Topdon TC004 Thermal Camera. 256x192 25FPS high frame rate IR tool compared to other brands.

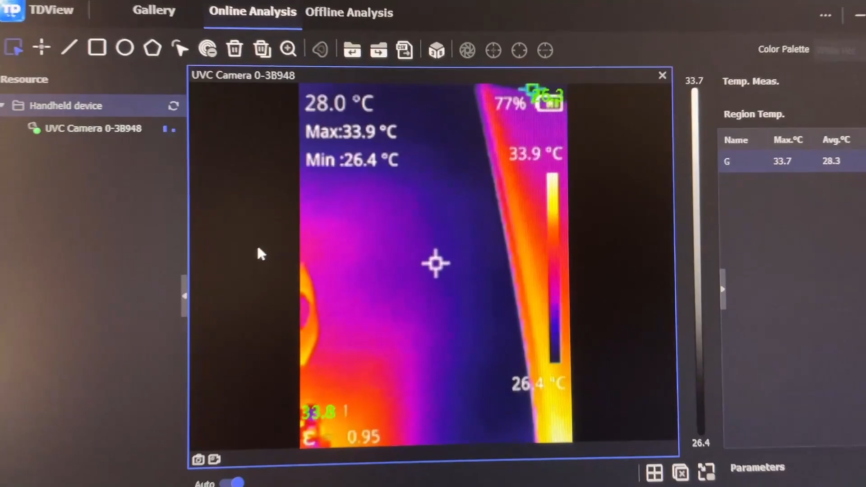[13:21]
On screen: spot 28.0°C, max 33.9°C, min 26.4°C, scale top 33.9°C, scale bottom 26.4°C
Now I don't know if it's possible to undo the UI elements.
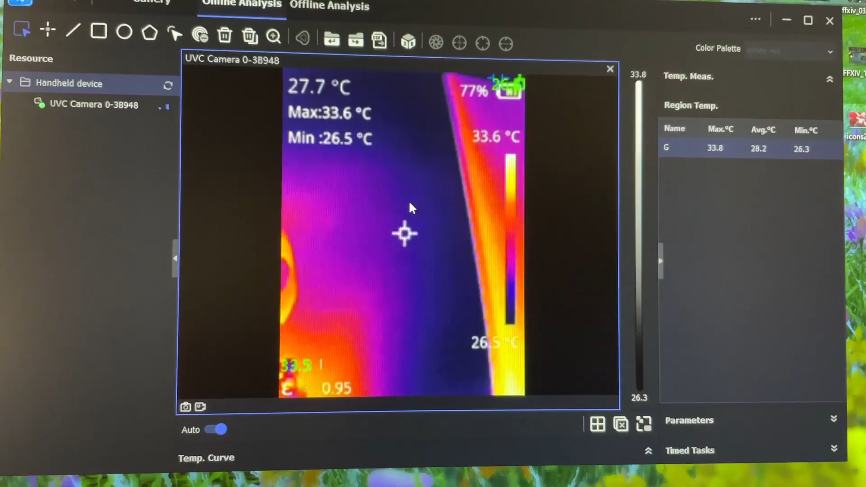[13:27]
On screen: spot 27.7°C, max 33.6°C, min 26.5°C, scale top 33.6°C, scale bottom 26.5°C
So again, I'm going to ask them if they can release a version that doesn't have the UI elements always stuck on.
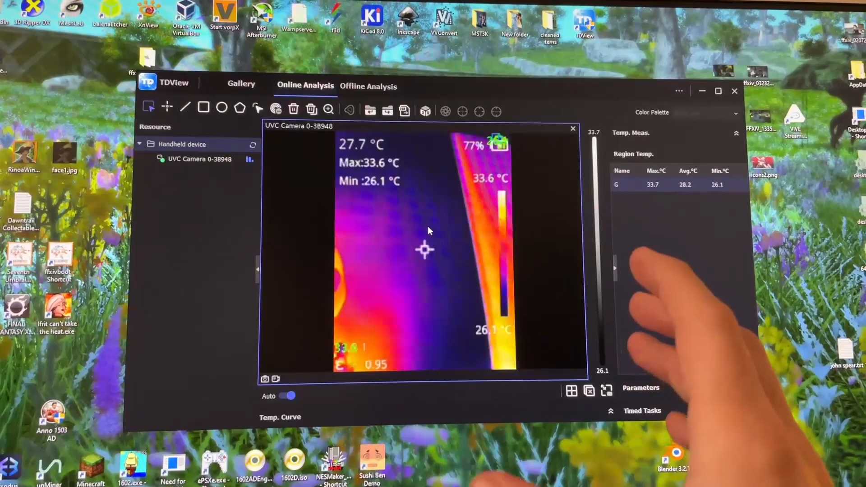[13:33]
On screen: spot 27.7°C, max 33.6°C, min 26.1°C, scale top 33.6°C, scale bottom 26.1°C
But they have like 3D view. Look at that.
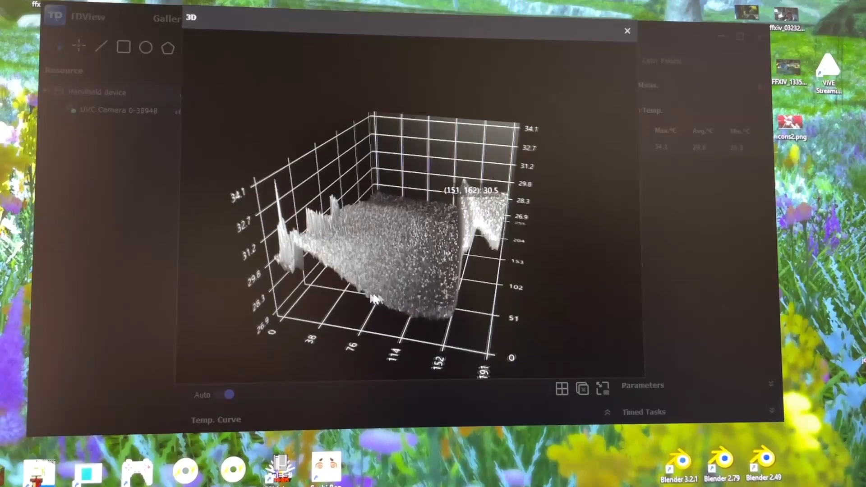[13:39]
So if you need to have everything turn into a height map, you can actually do that.
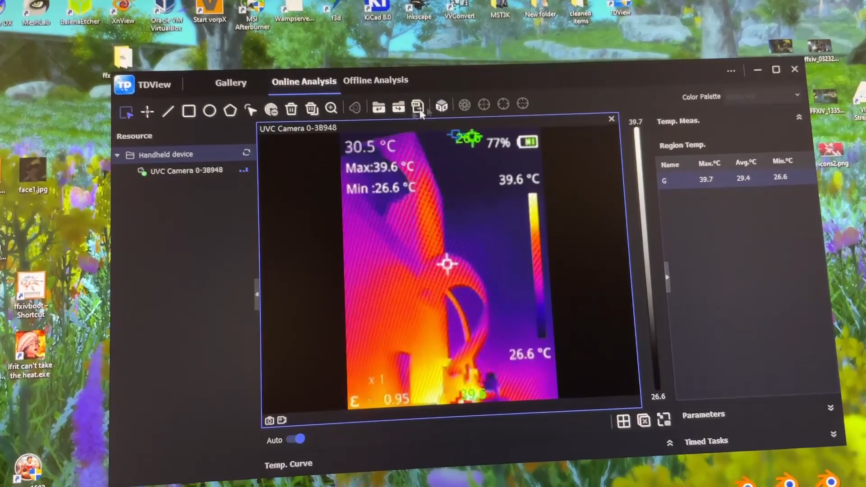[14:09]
On screen: spot 30.5°C, max 39.6°C, min 26.6°C, scale top 39.6°C, scale bottom 26.6°C
So this is pretty cool. Oh, interesting.
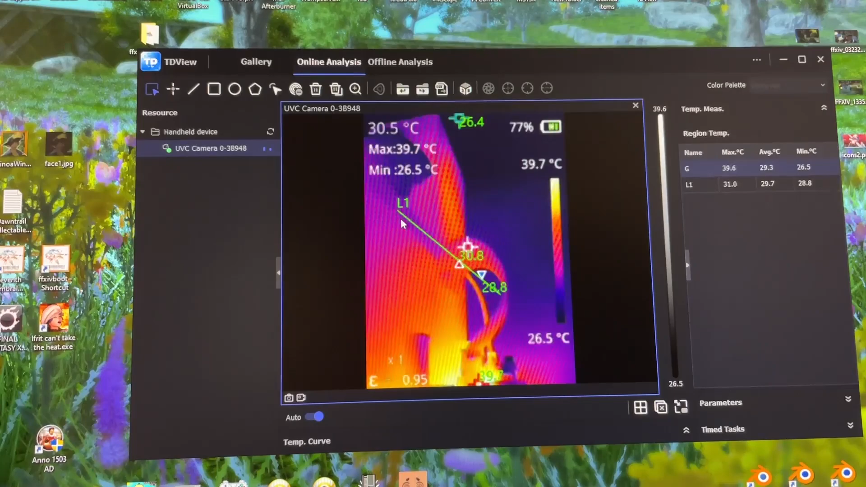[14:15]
On screen: spot 30.5°C, max 39.7°C, min 26.5°C, scale top 39.7°C, scale bottom 26.5°C
So it shows the vector of temperature across that line. Yeah, that seems pretty useful.
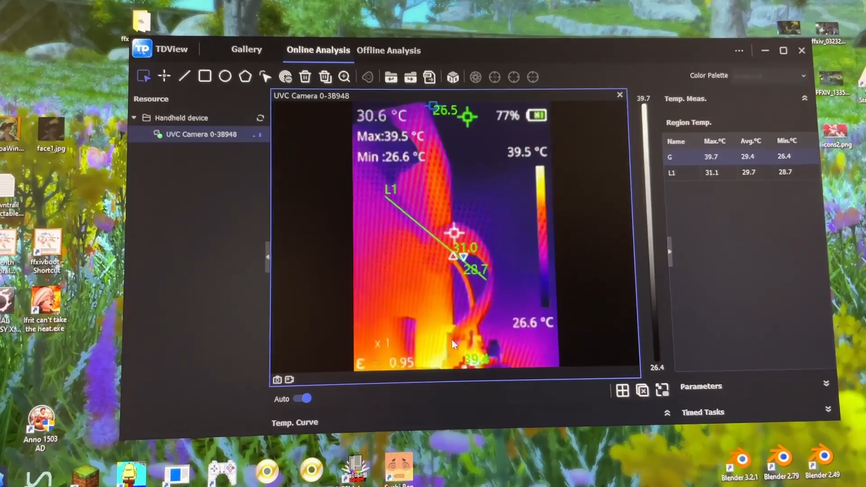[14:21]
On screen: spot 30.6°C, max 39.5°C, min 26.6°C
I may want to use it. Oh, we have a temperature curve.
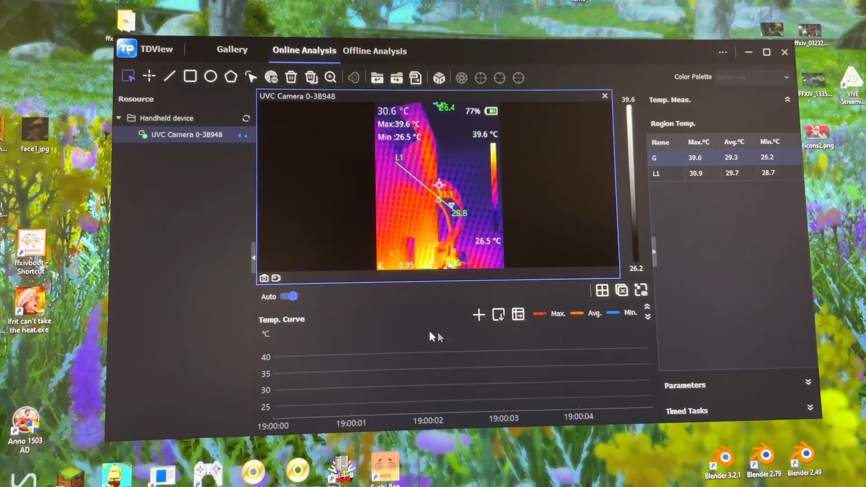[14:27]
On screen: spot 30.6°C, max 39.6°C, min 26.5°C, scale top 39.6°C, scale bottom 26.5°C
I might want to use it whenever I'm doing more scientific stuff when I'm experimenting with engineering.
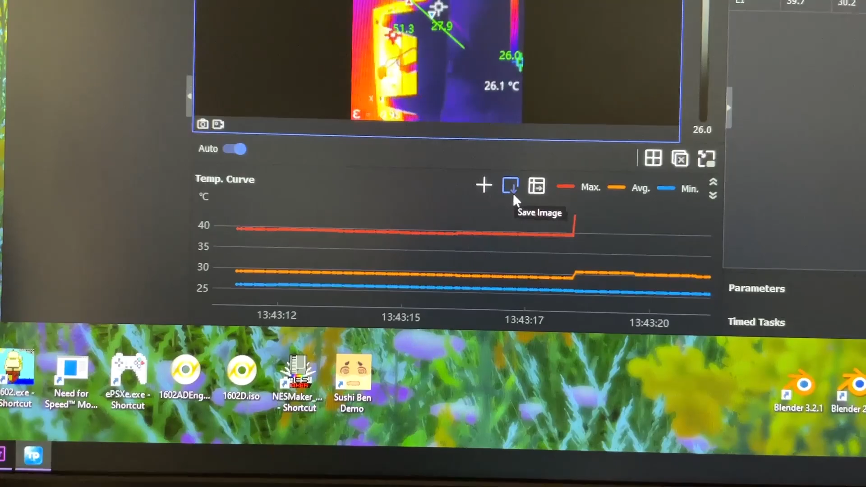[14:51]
So you can actually have like a graph. Oh, that is cool.
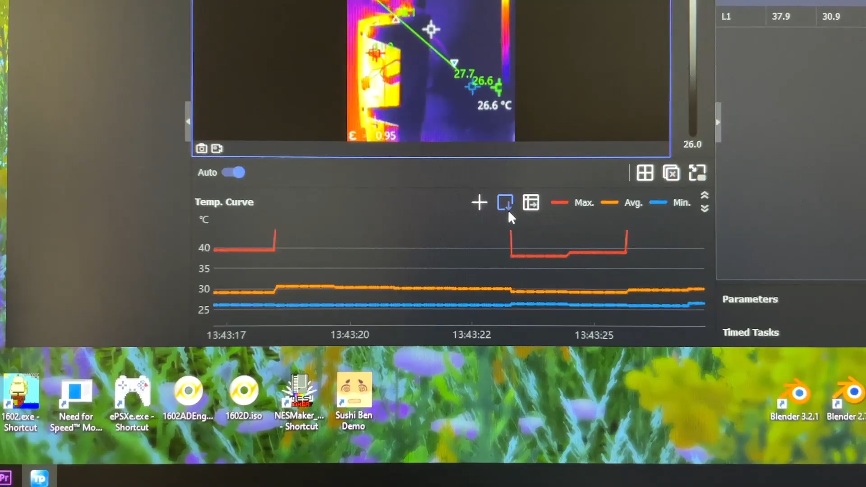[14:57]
Yeah, I like this. This is my new favorite camera.
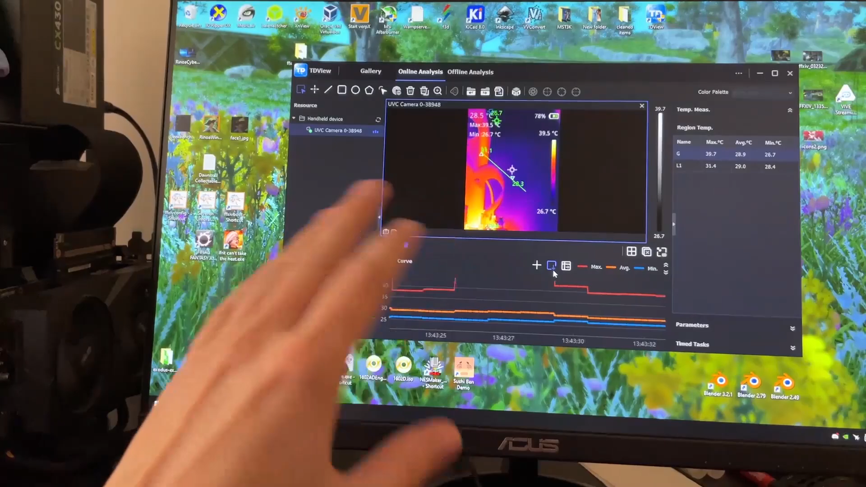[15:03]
And I like that it's a just a regular dot exe. You can just keep it for decades running on anything. This is making me pretty happy.
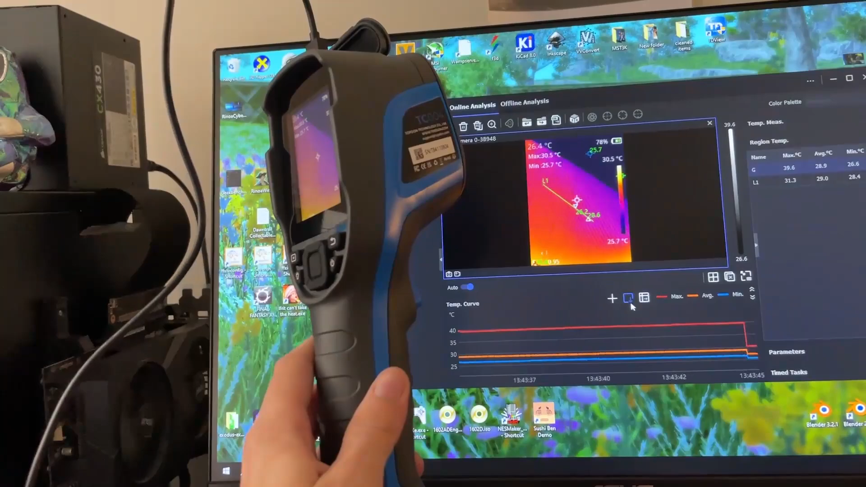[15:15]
Well, I hope you guys enjoy this quick little look of this thermal camera. I was just going to have it in the video